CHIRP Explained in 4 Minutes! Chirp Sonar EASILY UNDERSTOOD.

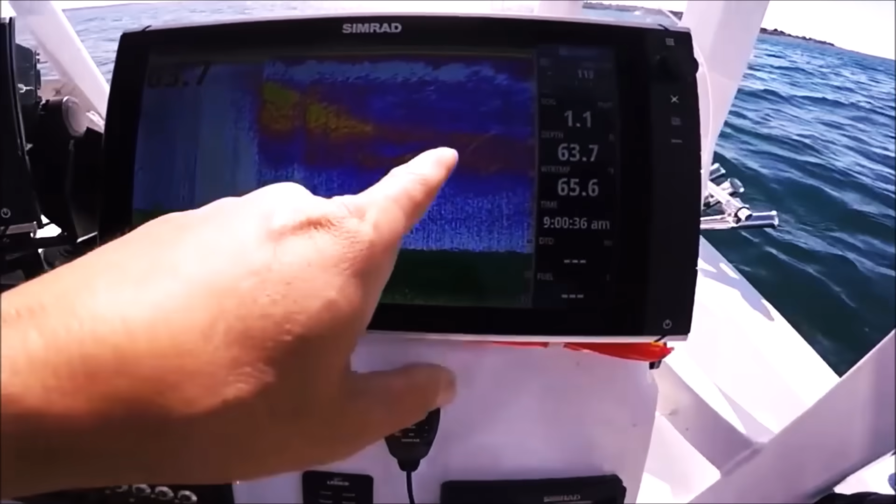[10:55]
yeah they're coming right up in there oh yeah
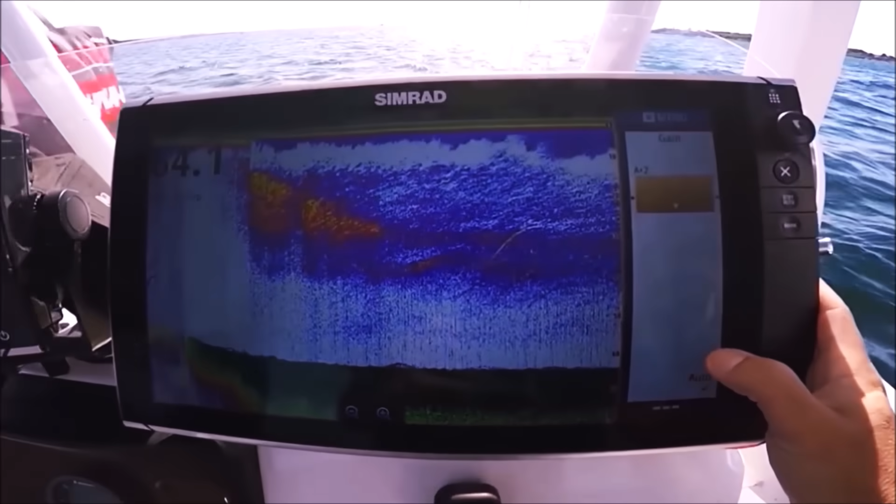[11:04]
now mackerel are notoriously difficult to mark it's on our due to their incredibly small or
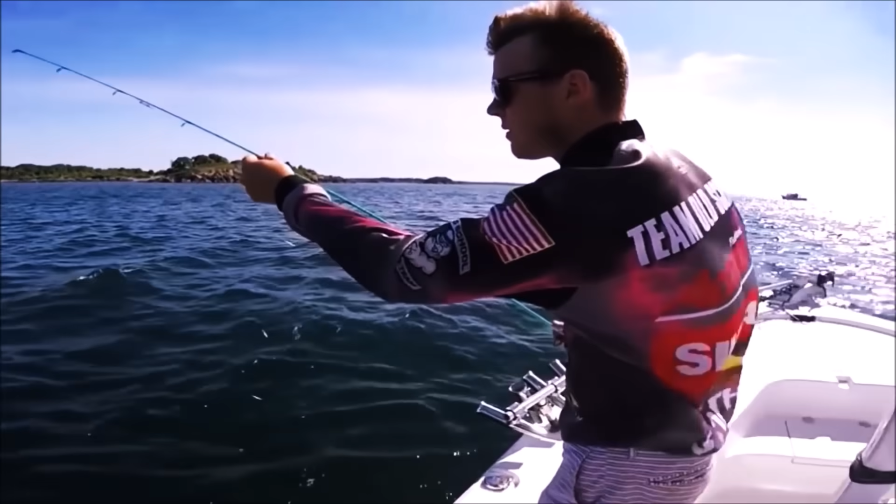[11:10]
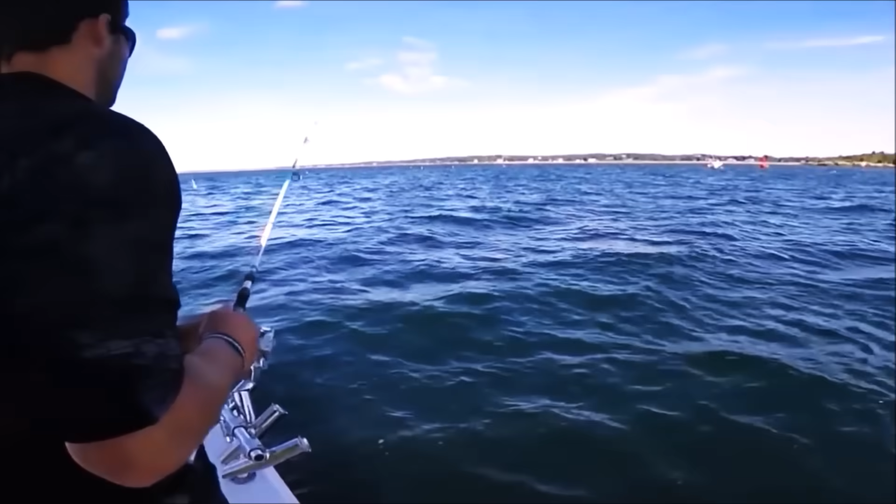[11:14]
yeah that very small swim bladder or maybe non-existent i forget all right this is what's happening these guys were jigging here and i can go back in time
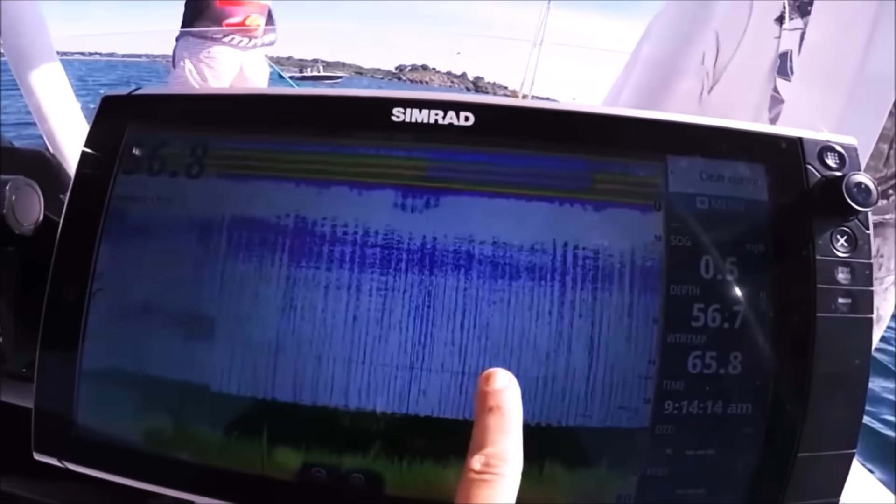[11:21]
and you'll see there was nothing nothing nothing tommy's dropping this nine lives cat food here that joe
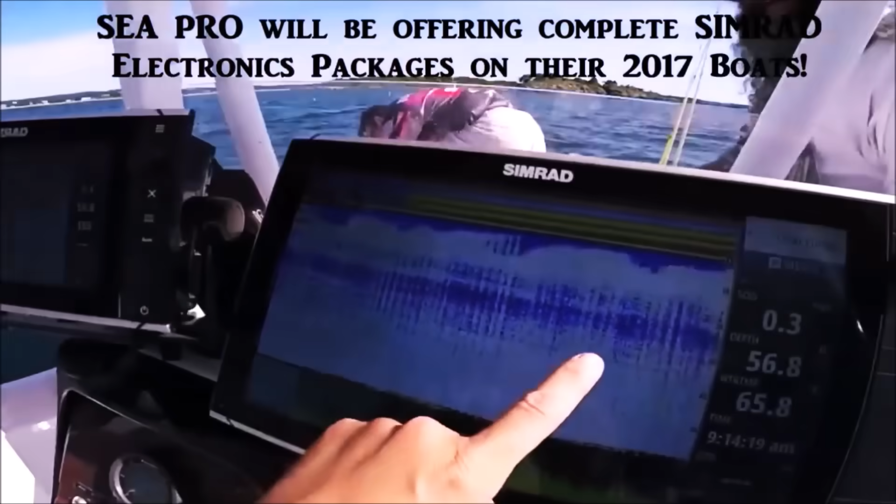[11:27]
brought and i swear nothing nothing people say mackerel are very hard to mark well
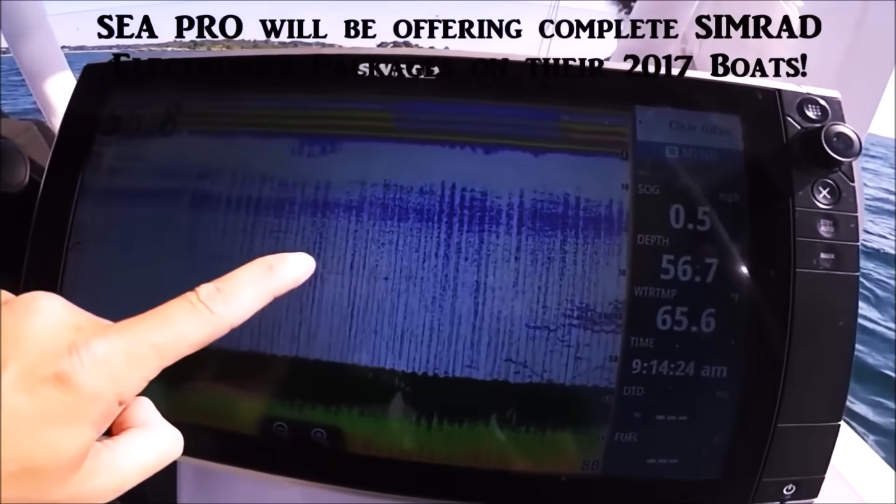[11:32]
the school is right here and i swear as soon as that school came up i don't know what oh there you go oh i got a mackerel too though oh wow
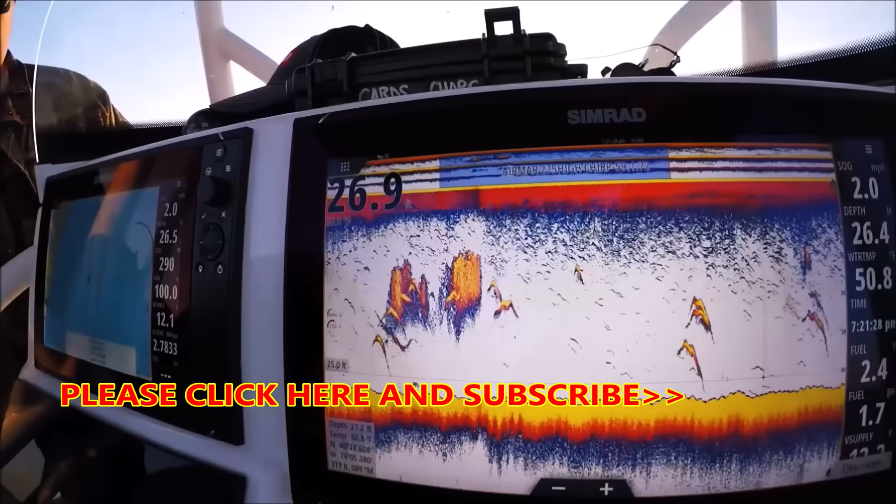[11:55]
there's a perfect example right there what these chirp transducers can do
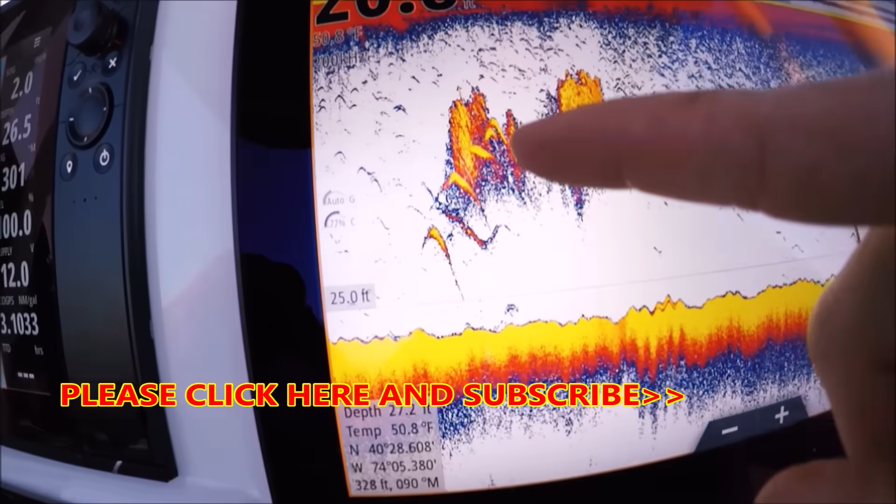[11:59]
On screen: water 50.8°F
you see the stripers right in there right inside that fall a bunker chowing down